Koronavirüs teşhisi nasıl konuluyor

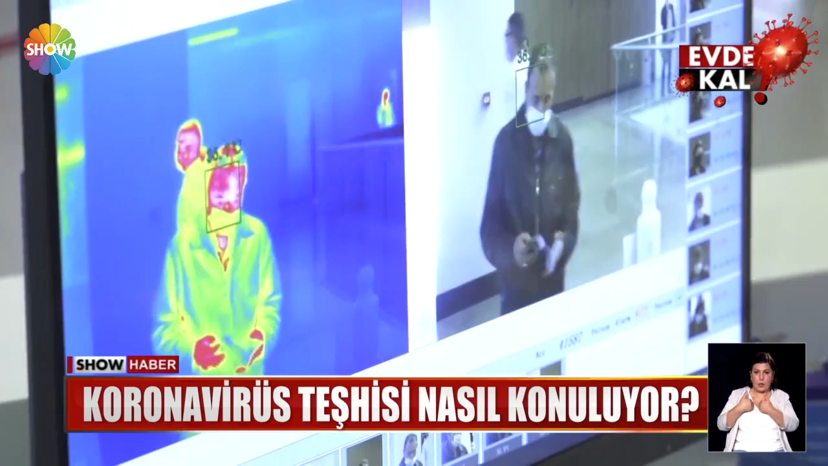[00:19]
Önce termal kameralarla ateş ölçülüyor. Covid-19 şüphesi olanlarla olmayanlar ayrılıyor.